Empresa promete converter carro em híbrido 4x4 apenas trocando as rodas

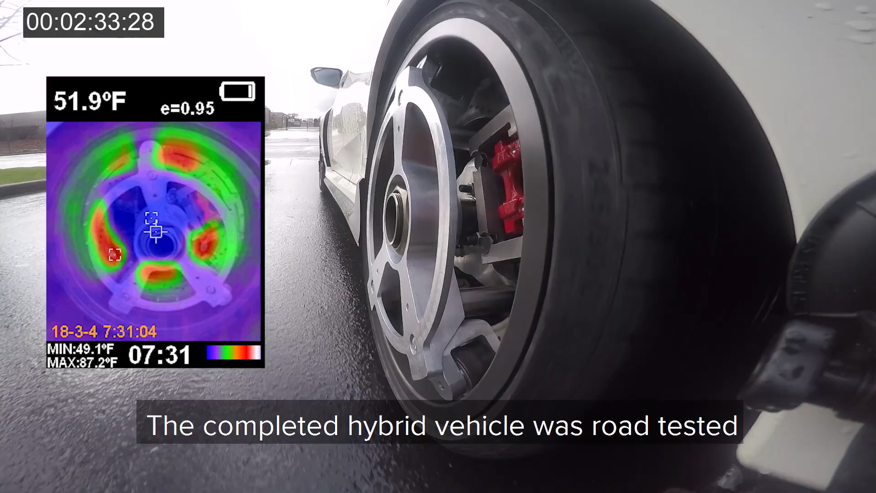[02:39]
On screen: spot 51.9°F, max 87.2°F, min 49.1°F
The completed hybrid vehicle was road-tested in city and highway conditions
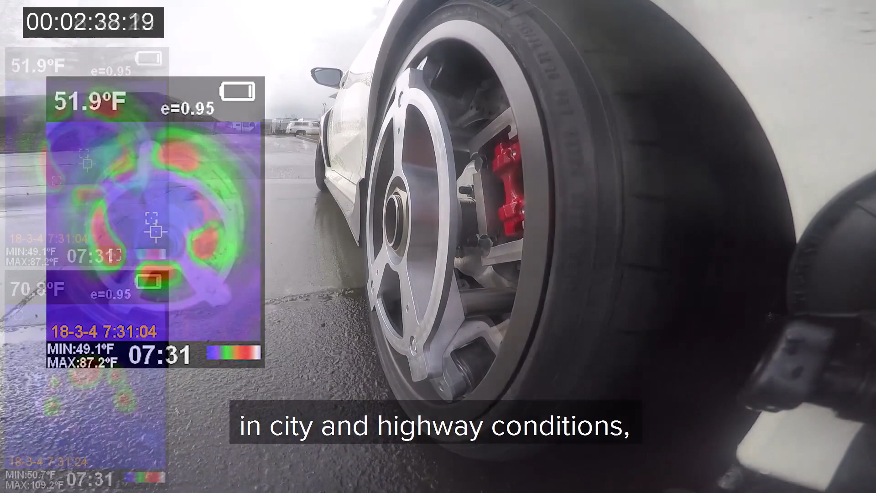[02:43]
using an infrared thermal camera to verify the decrease in brake temperatures.